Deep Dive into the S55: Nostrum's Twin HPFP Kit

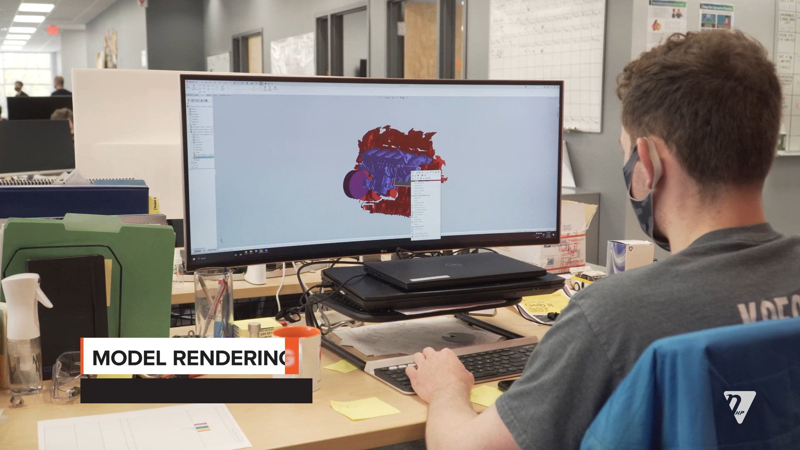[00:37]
This is usually done using our Artec AVA scanner and we basically create a model of everything that's in the car and everything that our fuel components are close to.